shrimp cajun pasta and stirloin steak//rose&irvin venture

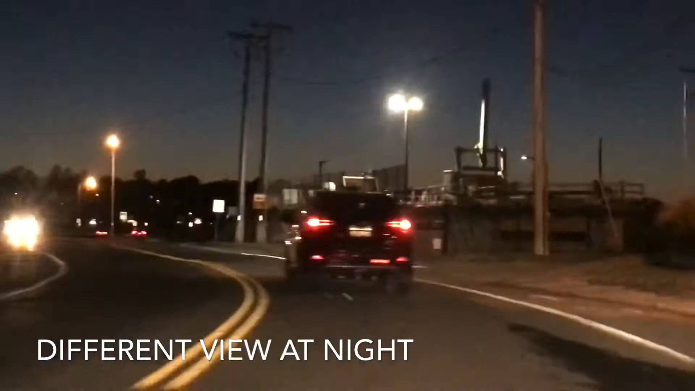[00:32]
It's night. Yeah, it's so dark. Oops. Lights and lights. See, you can't tell where you go until you get over the hill. Yeah.
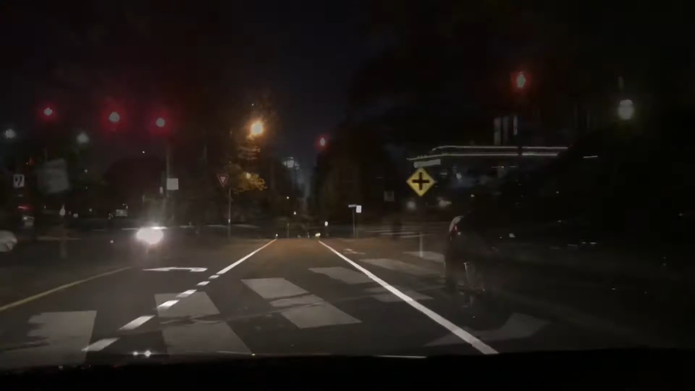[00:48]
It goes out to the mansions and the cliff wall. There's a cliff wall. Oh, that's some cool stuff here, boy.